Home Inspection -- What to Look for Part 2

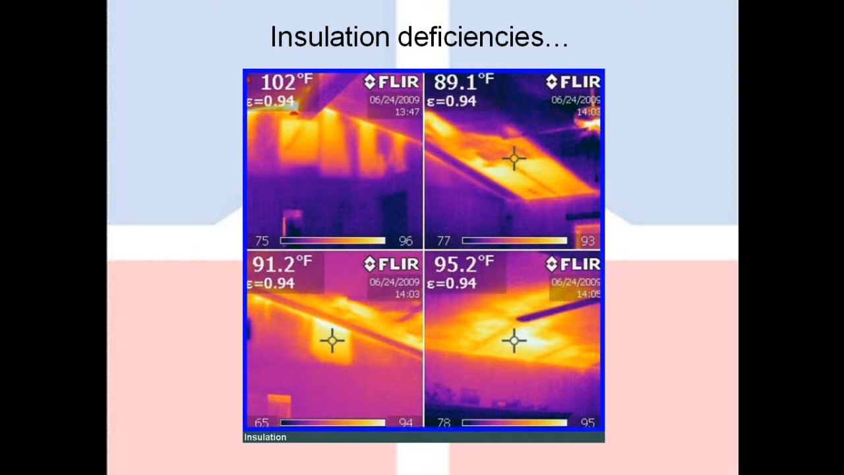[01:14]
and a nice coolier area at the living space. Because of that, you'll notice we can see the ceiling joists, we can see the studs inside the wall, and we can even see scattered insulation laying on the ceiling panels. Very valuable information for the homeowner.
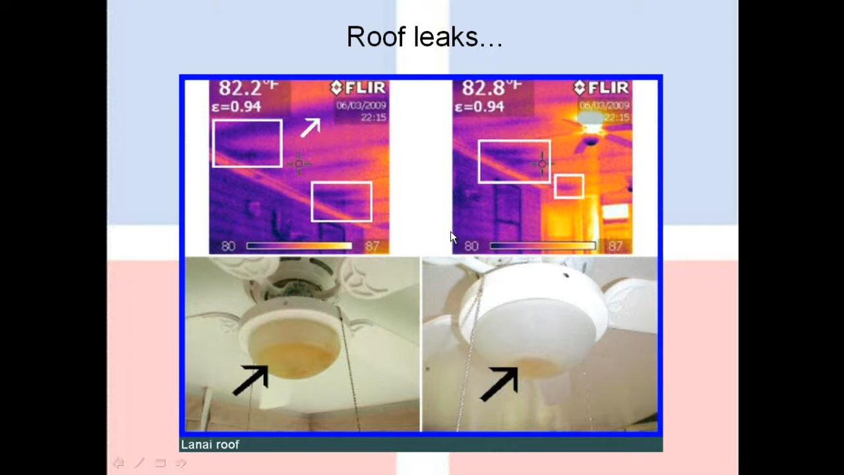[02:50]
Infrared allowed us to find out where that problem was coming from. If you look at the images of this lanai roof up at the top, you could actually see the dark spots along the area where the roof meets the house. Those dark spots were the moisture signature where rainwater was bypassing the flashing. This house is right on the beach, not too far from here, and this is one of those houses that are built up on stilts. And what you're looking at here, this house was open underneath at one time, and the owners decided to enclose this area and they turned it into a garage.
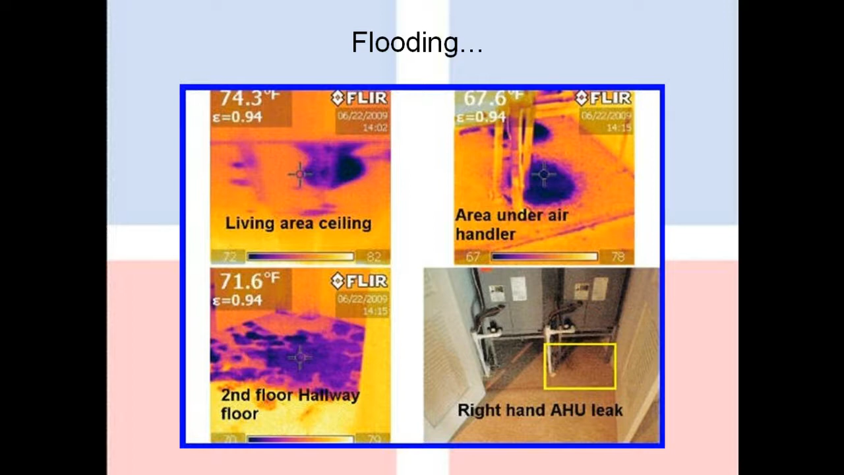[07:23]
The water was underneath the carpeting padding. You couldn't see it. You couldn't feel it. It wasn't squishing under feet. But at the end of the day, we not only had to recommend an air conditioning specialist to fix the condensation leak. These folks had to bring in SurfPro to clean up all the water damage that it created so that it wouldn't lead to mold and decay. And the good news is that very often, we don't find anything wrong during our inspections. We simply use it as a means to document the performance of components within the house. The photo on the left is quite telling.
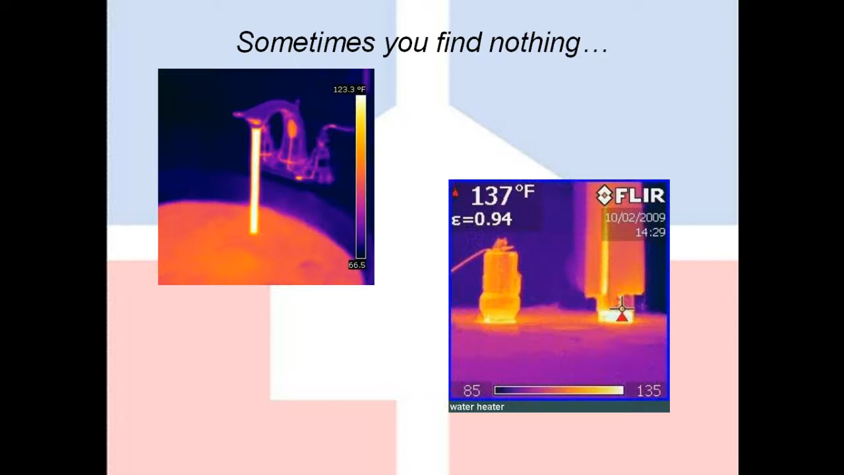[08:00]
On screen: spot 137°F
We can actually see the hot water passages inside this fixture, just to give you an idea of how sensitive these cameras can be in the right hands. Does this technology create any problems or have any unintended consequences?
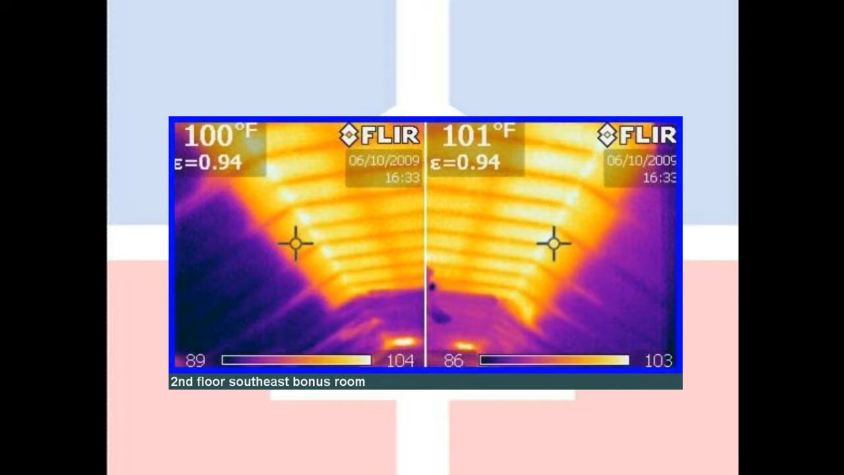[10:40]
That is one giant 100-degree space heater radiating heat down into that room in the middle of summertime when there's an air conditioning trying to fight that whole process. The air conditioner for this second floor probably ran nonstop 24 hours a day, costing these folks a whole lot of money.